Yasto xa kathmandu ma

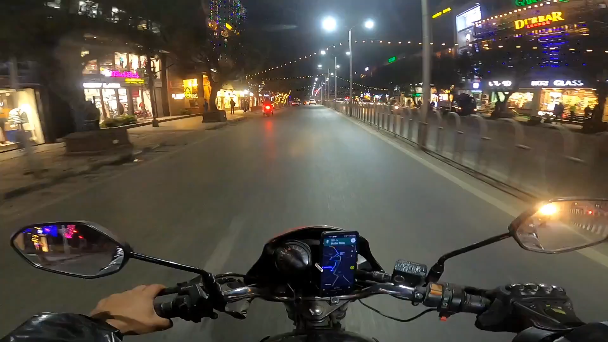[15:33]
सो गाइस दरबार मार्गको नाइट भ्यू व्हाट द म्यान त ब्रान्ड एरिया नि त यतातिर सोध्दै हो ओहो ठ्याक्कै अगाडि घन्टाघर घन्टाघरको साइडमा कश्मीरी जामा मस्जिद
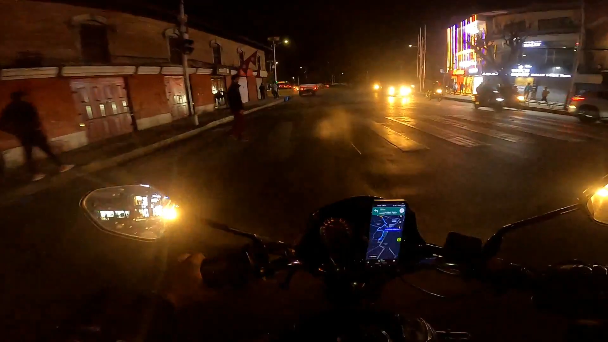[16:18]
दिउँसो मात्रै भिड हुन्छ भनेर पो यहाँ उभिएर हुन्छ ए गाइस
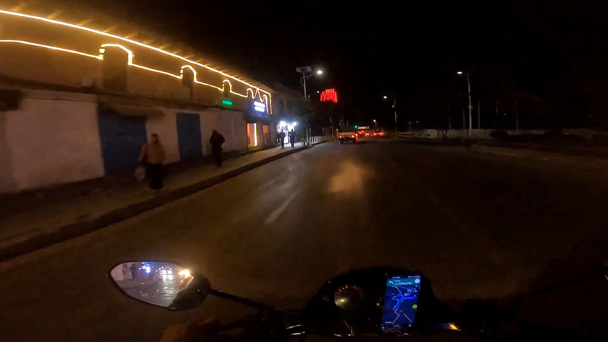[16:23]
मस्जिद चाहिँ यही हो ऊ त्यो मस्जिद यही होला साइडवाला ठ्याक्कै घन्टाघर अगाडि
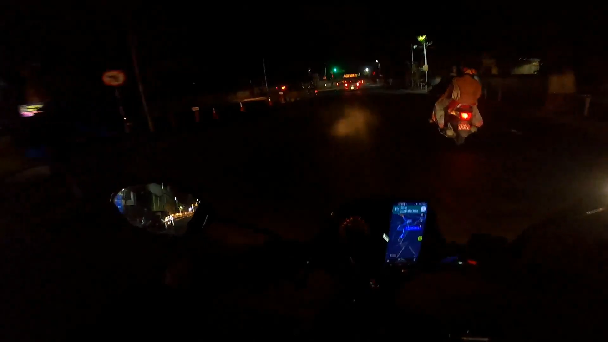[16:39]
अनि यहाँ पहिला जान मिल्थ्यो तर यहाँ एक्सिडेन्ट बढी भयो भनेर त्यहाँ बन्द गरिदिएको छन्